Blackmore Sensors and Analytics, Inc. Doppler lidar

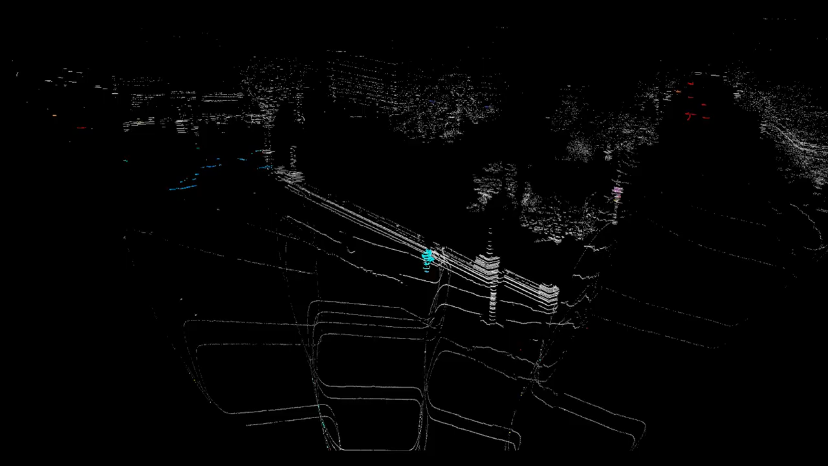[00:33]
which instantly delivers an independent, precise velocity measurement on every data point.